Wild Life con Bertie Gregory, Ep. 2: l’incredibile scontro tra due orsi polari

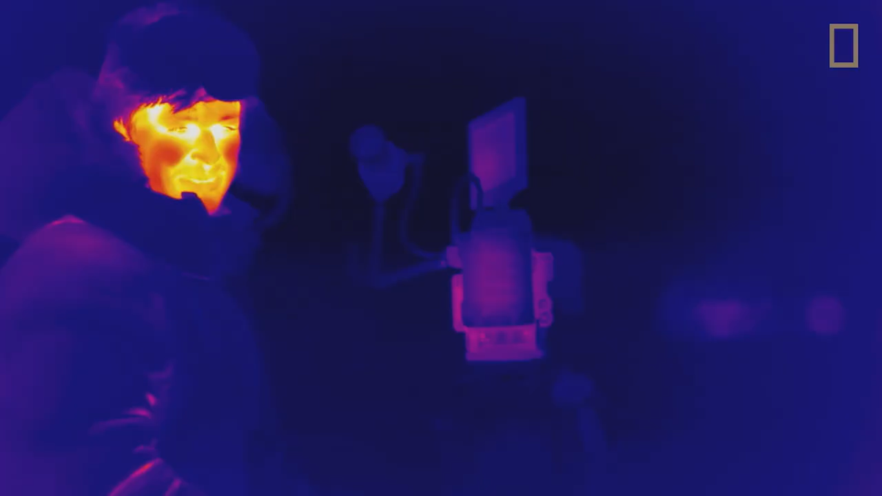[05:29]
a una termocamera, potete notare il calore. Se mi tolgo il guanto, vedete che la mia mano e il mio viso sono arancioni.
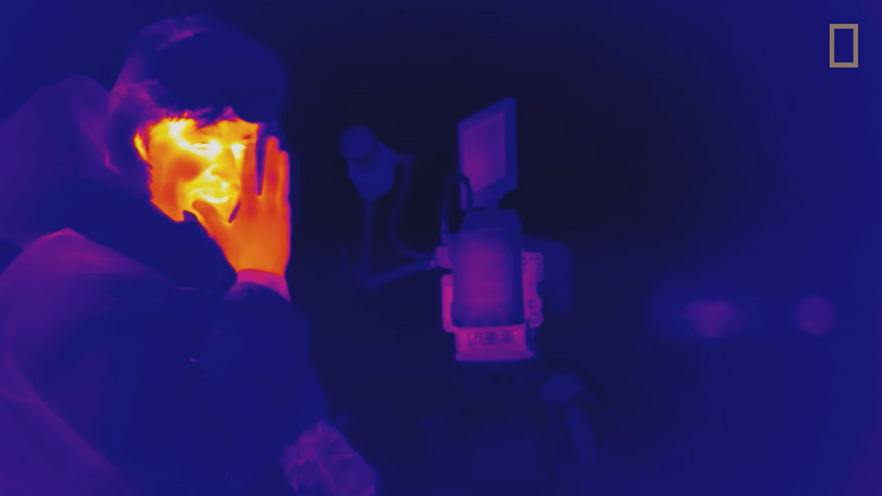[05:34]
Significa che il mio calore si sta disperdendo nell'ambiente.
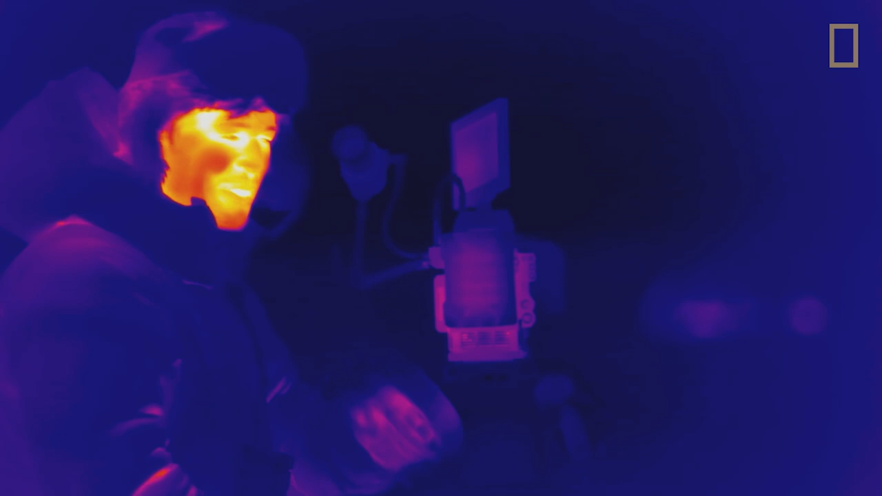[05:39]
Non mi sono adattato a questo posto. Invece, l'orso è di un viola scuro, quasi nero.
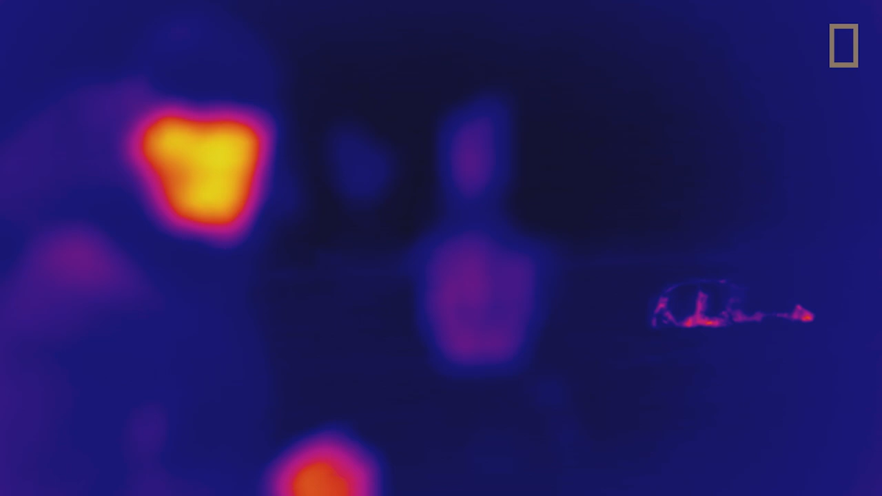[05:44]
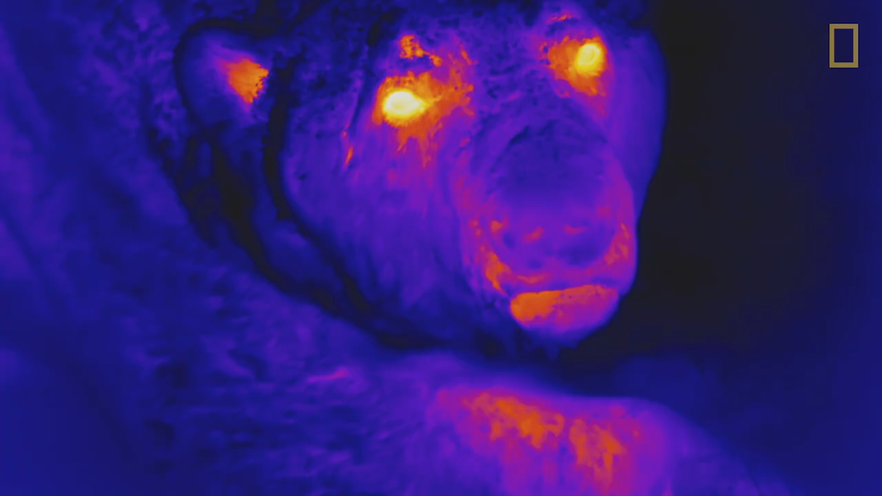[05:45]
La ragione è la sua spessa pelliccia, che ovviamente io non ho.